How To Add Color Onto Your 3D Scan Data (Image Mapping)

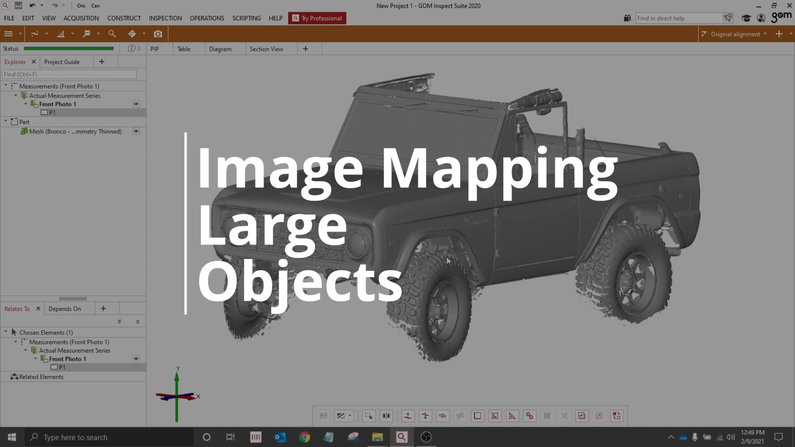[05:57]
So, once again, inside the Atos software, we have our 3D mesh of a 1976 Ford Bronco, as well as our 2D image of the Bronco. Now, although we're working with a larger scale part, the process is going to be the same. We start with operations, mesh, color mesh from images, and orient other image.
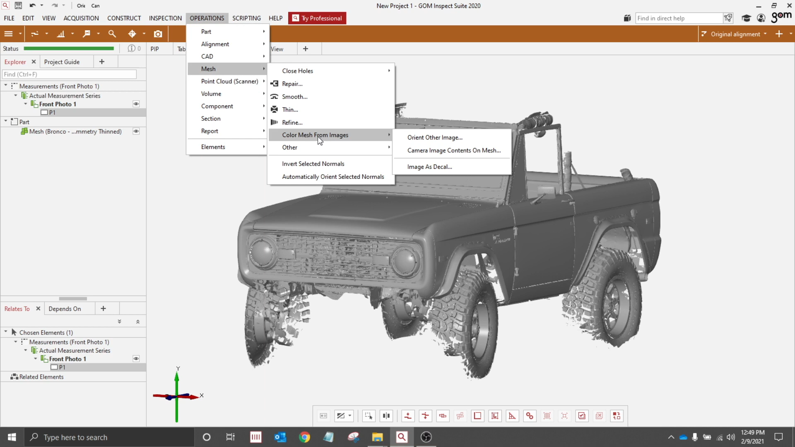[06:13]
From here, we go through the process of selecting five points that are in common between the 2D image and our 3D mesh, and once we've selected our fifth and final point, we'll be given a preview
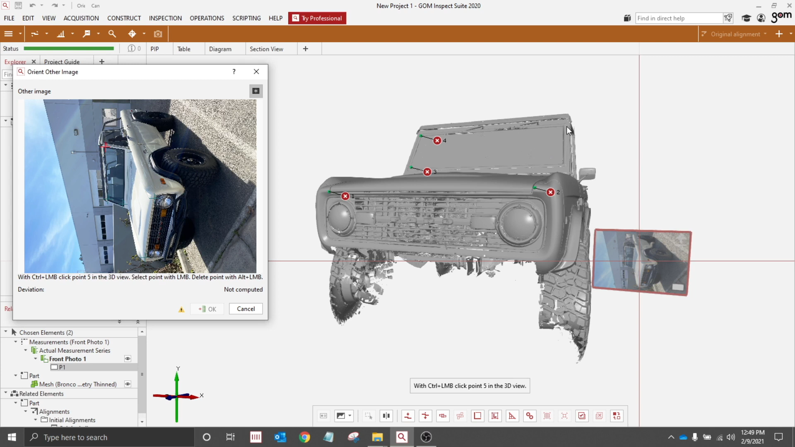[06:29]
of our image overlapping our mesh. We'll then select OK.
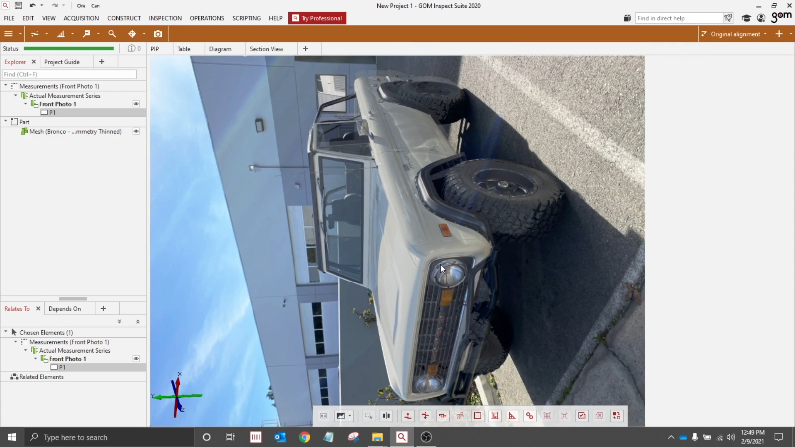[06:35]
Now that we have our image overlapping our mesh, we're ready to project our image onto our mesh. We do this again by going to operations, mesh, color mesh from images, and camera image contents on mesh.
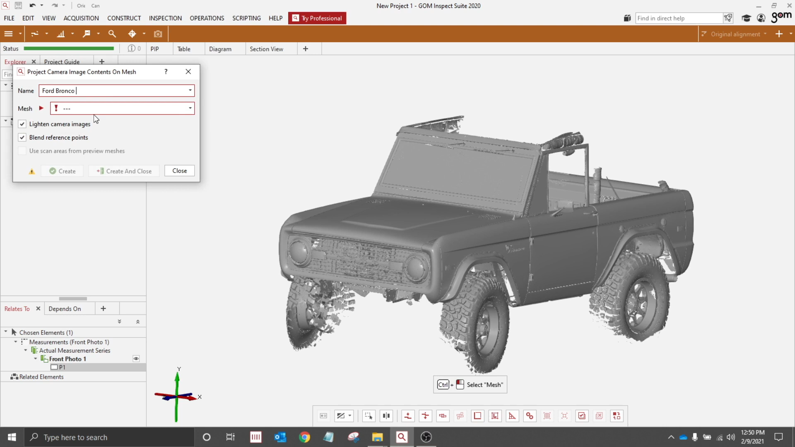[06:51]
You will be given the option to input a custom name, and then select your mesh of interest.
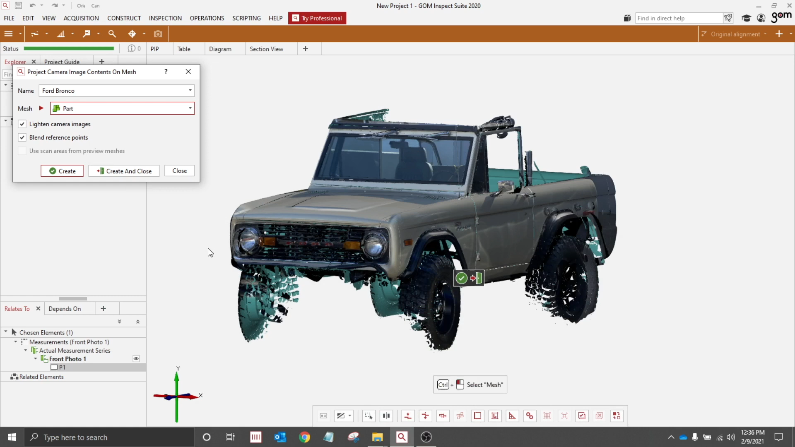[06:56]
Once complete, you will have your mesh with color, and we will click create and close. From here, we can now drag and drop our color mesh to show that element exclusively, and you'll now be able to visualize your 3D ATOS mesh with color.
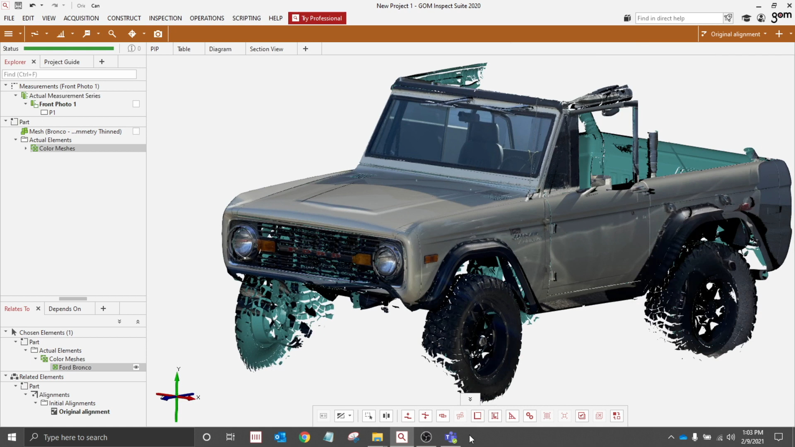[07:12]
Another way we can visualize color within the GOME software is the ability to change your mesh color.
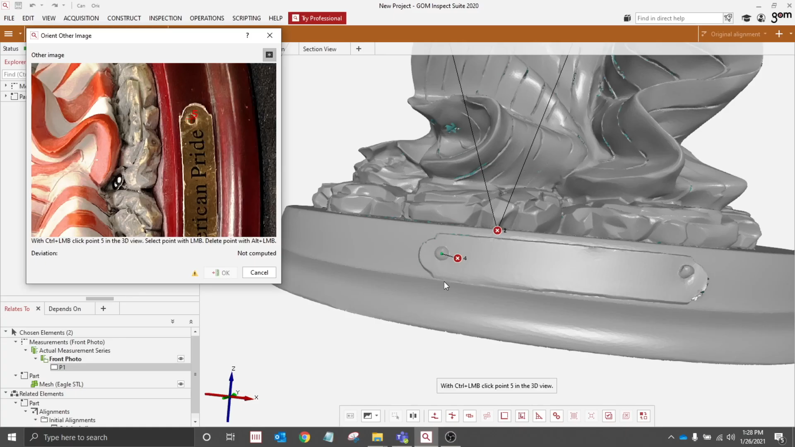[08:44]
A few simple steps of importing a photo and selecting points, and you're able to see color details mapped onto your mesh.